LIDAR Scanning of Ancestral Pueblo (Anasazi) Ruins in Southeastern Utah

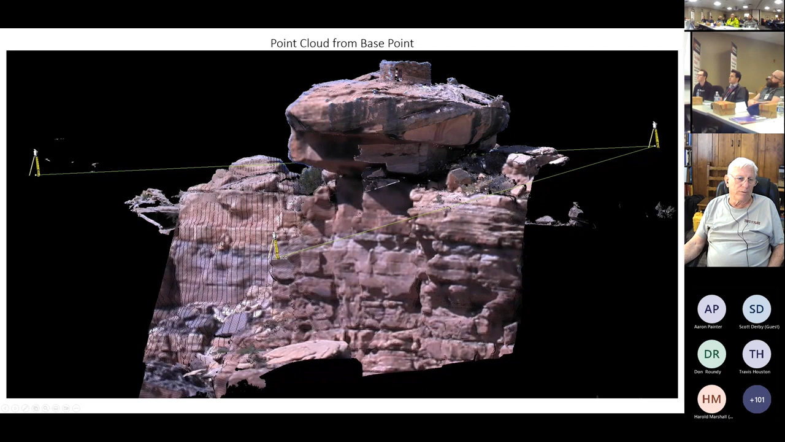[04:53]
occupied by our uh Anasazi friends I guess it's more politically astute now to call them uh ancestral Puebloans um sort of an archaic term that came I guess that Anasazi came from uh maybe Navajo like something some kind of enemy thing or something I don't remember exactly but uh anyway you can kind of see the the sx10 configuration that we put around the site and uh the previous slide was taken from this 0.500 which
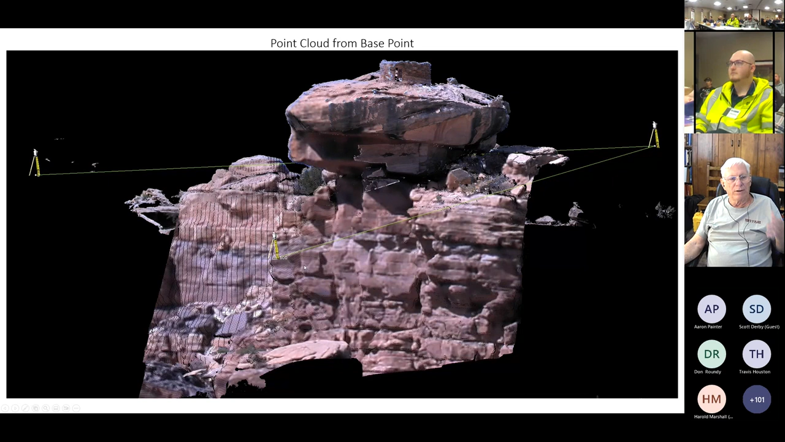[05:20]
is in the near foreground but uh anyway um uh here's a an alternative perspective uh you can still kind of
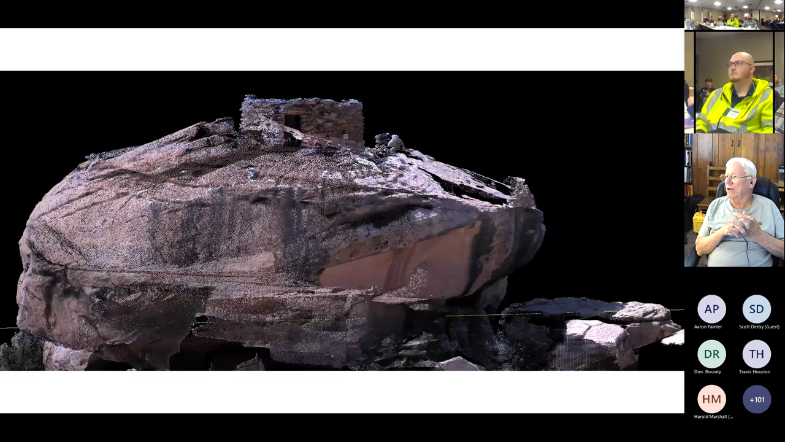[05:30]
see the the doorway and uh the the place where you could put a like I don't need a tall ladder so actually I've never been up on top of that um haven't been back since we did this uh this is like I say in the time when we only had the sx10 and uh um so you know we were sort of scanning it from afar and kind of wishing we could look inside although uh these these ruins are pretty sensitive
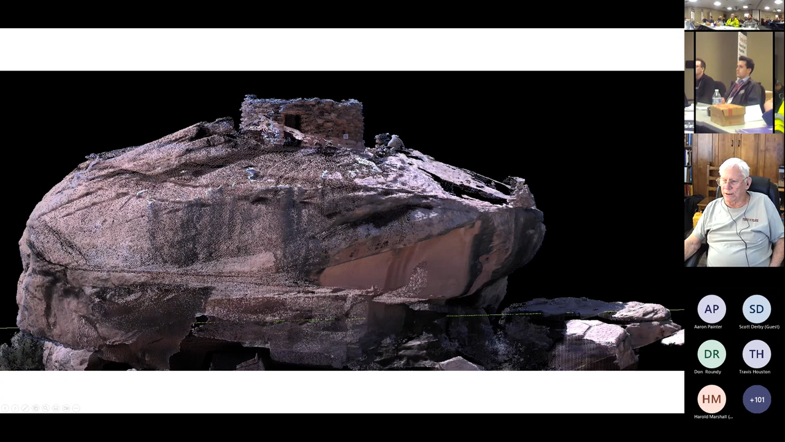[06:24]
do this then you're you're better off just staying out of them you know you could do some serious damage or you know one of those big rocks could fall on you I guess is probably another good reason anyway um you know I in this picture you can see a little better uh view of the defensive kind of walls that were around there and uh and the top of the rock um uh uh
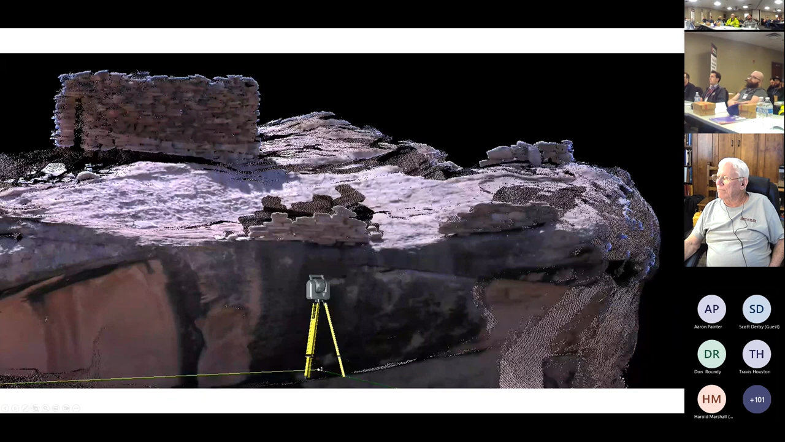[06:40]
some of the stations for the surveyors uh uh in the visible in the in the picture as a you know came from tbc basically uh here's
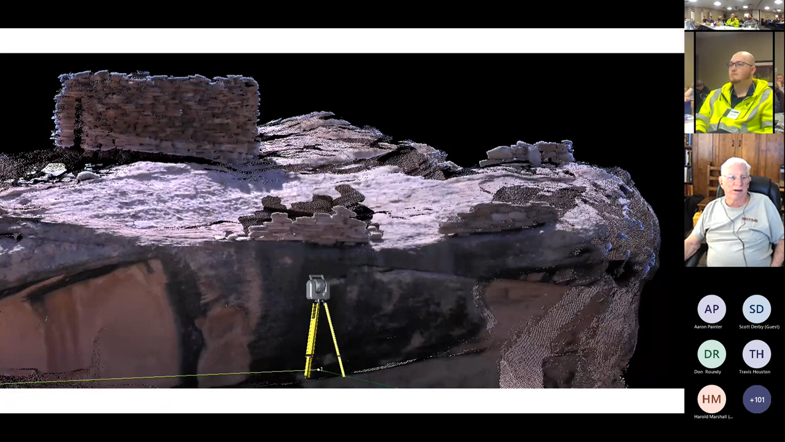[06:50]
an actual photograph taken from the sx10 that sort of showed a a similar thing you kind
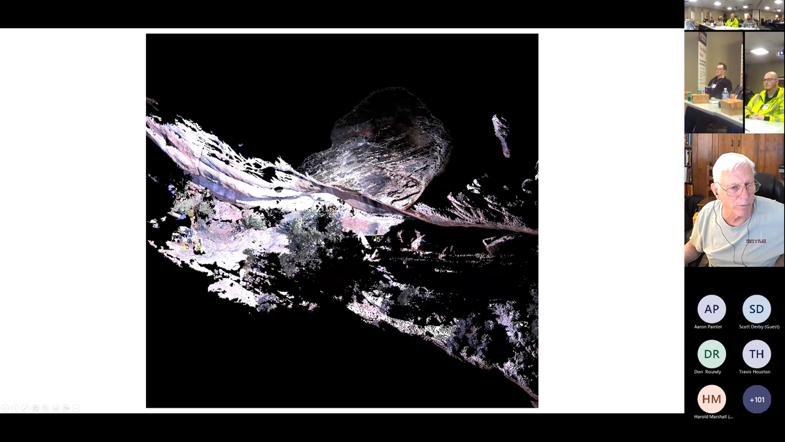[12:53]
not a lot of detail but there was some the entrance here and you can probably see some of the equipment boxes for our scanning thing to uh do that here's a little better picture of some of the things of course there's the shadows
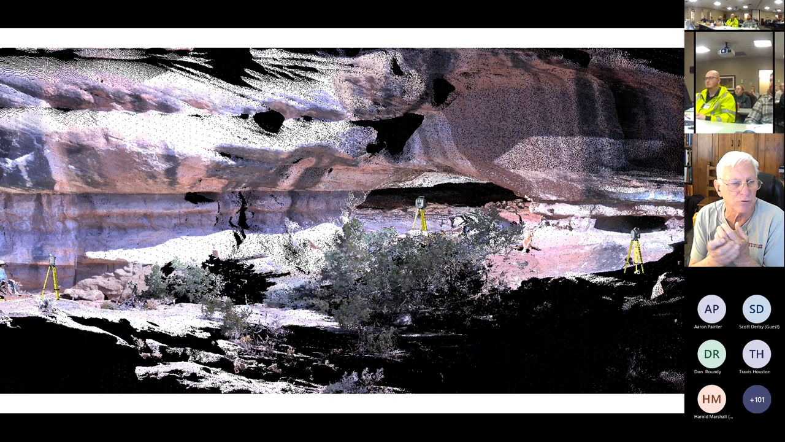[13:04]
where the scanner didn't hit anything and these are the three positions that we used uh kind of outside and then there was a scanner position on the inside of the of the cave as well um
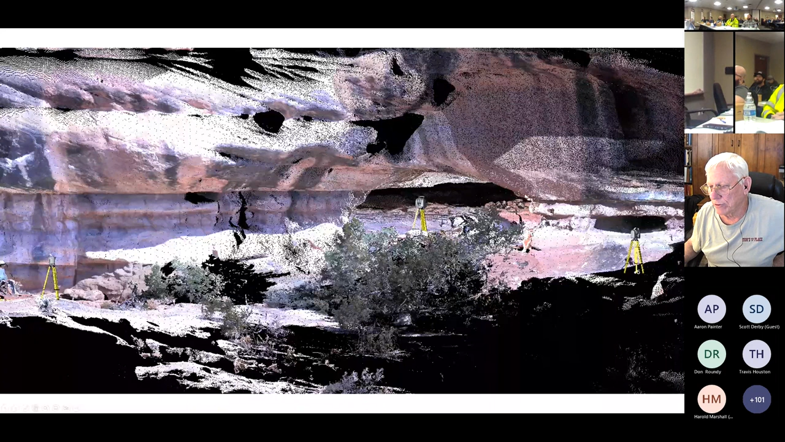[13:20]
let me jump to the next slide here here's a picture um using the uh c inside command and tbc
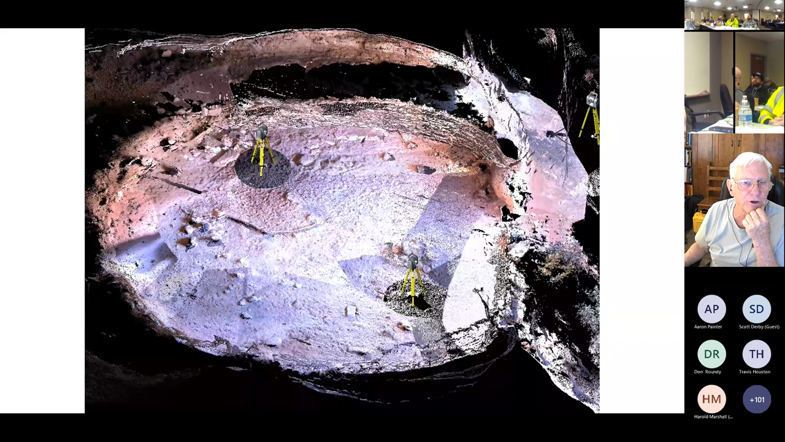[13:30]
where you can see the circular nature of the uh kiva wall in there i guess they hold ceremonies and there was a uh pile of stones in there looked like maybe they you know had some fires or something in there and um i'm sort of giving you a non-archaeologist perspective on this i'm sure my uh friend uh peter gleichman uh the archaeologist could wax way more philosophic on the on the archaeological details
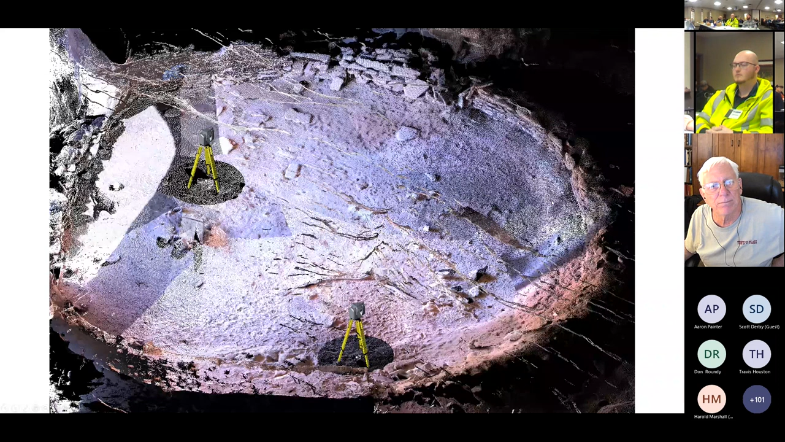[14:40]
blaster on the insides of the walls i i don't remember seeing any of that myself uh in this particular thing but uh sort of a top-down view you kind of see our
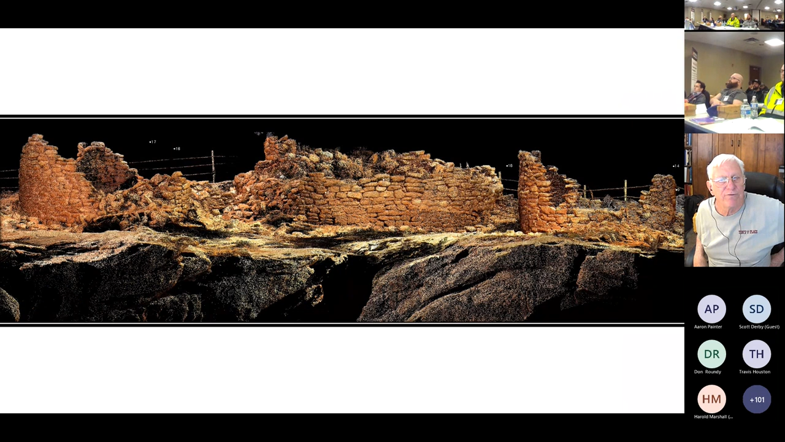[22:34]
um here's sort of a closer up view of uh the towers that you can see a little more detail with the the stone work it did a pretty good job of of stacking those stones there so um a little bit of the fence in there uh obviously to the the vegetation is turned off on this one of the more helpful things if you're doing a study and and uh you want to um uh you know if you have it in a in a you're out there
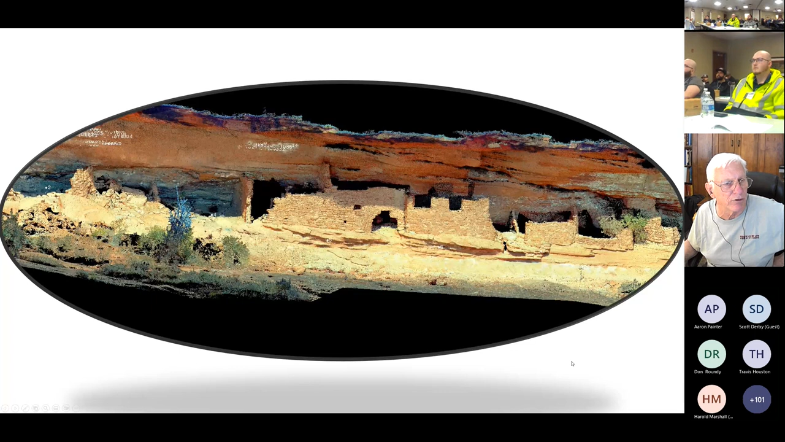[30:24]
um so corded values on each of the handprints so you can see in the this slide there's a couple of areas where where there's quite a few of these handprints not sure what the significance was um but uh you know one of
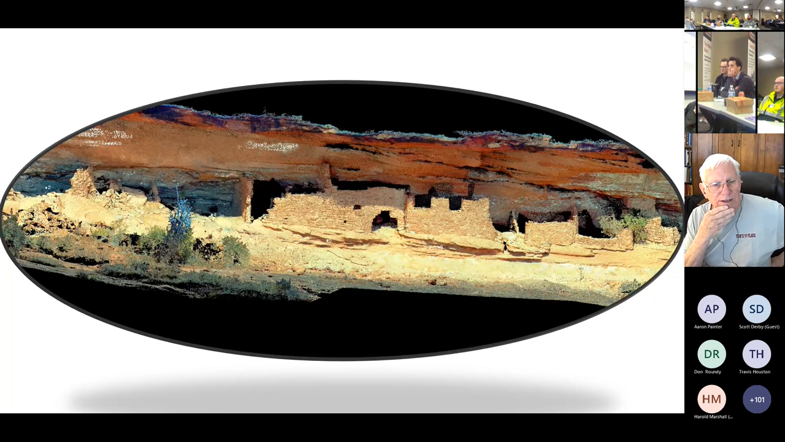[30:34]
these ruins were kind of interesting and that they used a
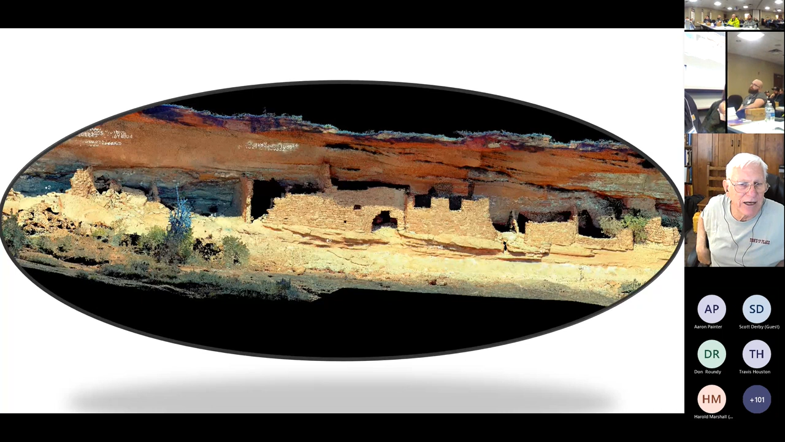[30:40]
platform of a platform of a ledge that was in there the the recesses and then built their their um dwelling structures on top of the platform
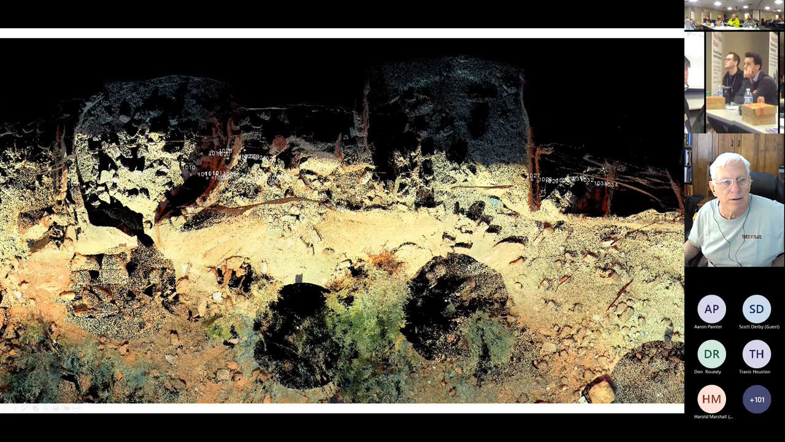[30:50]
moving right along uh here's another see inside version of uh many hands and uh um the left bow structure here you can kind of these points once again are where those same hand prints were but this is uh i believe a kiva structure a round room typically like that um and then this is sort of looking through the cliff face you can kind of see some of the wrinkles where the sea inside
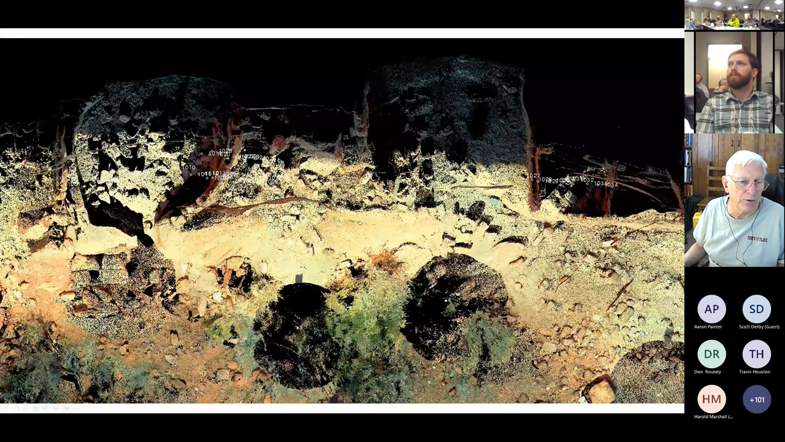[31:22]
uh tbc function was uh not not allowing you the transparency but uh
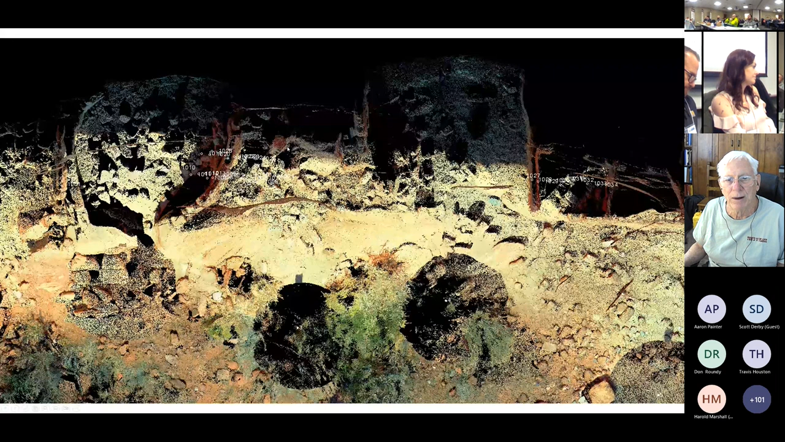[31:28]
you can kind of see into the floors of some of the rooms and some of the stones that had fallen in there in a in an entryway
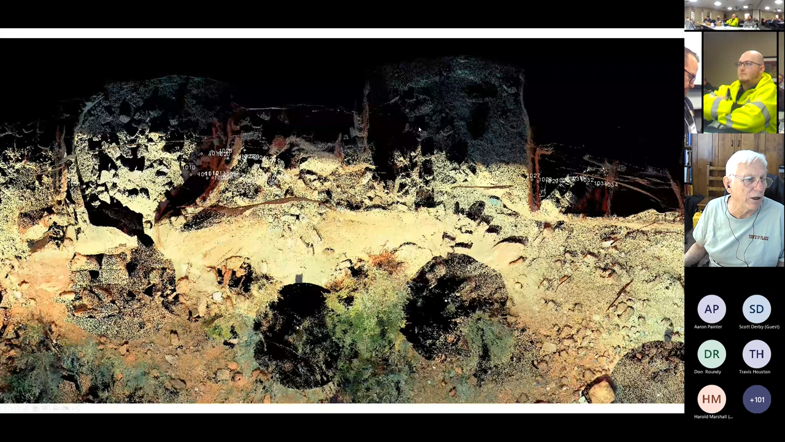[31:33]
here's a little different uh close-up of that uh round kiva structure
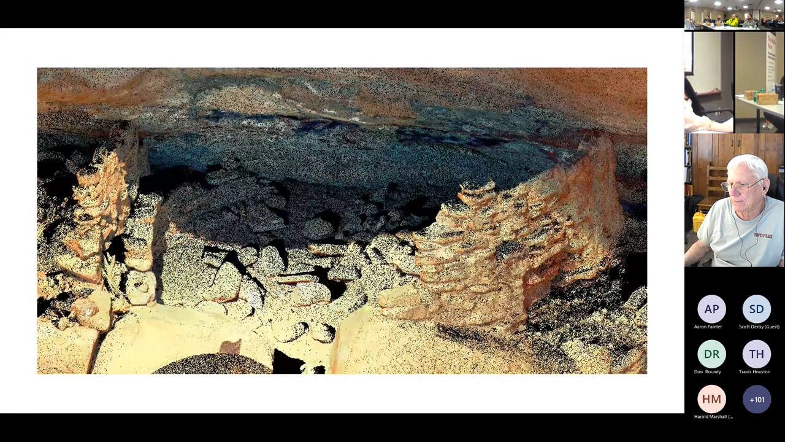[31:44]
here's the uh main building where the probably was part of a doorway in this area that either collapsed or was further enlarged um and these are once again uh not in the uh true color version but in the region color and the region the pinkish kind of region was the uh structure region the gray was the cliff